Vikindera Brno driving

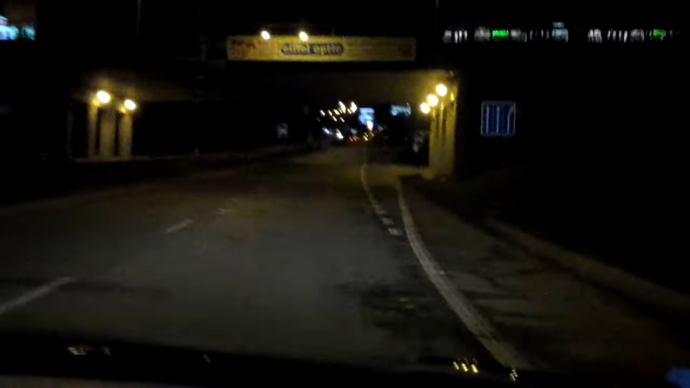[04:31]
Až nahoře to bude, za tou adipkou. 80, zlaté prvýkrát v Brně auto. Dáme před tou modrou dcerou, nebo za ní asi, budeme sjíždět. Tady. Když tam,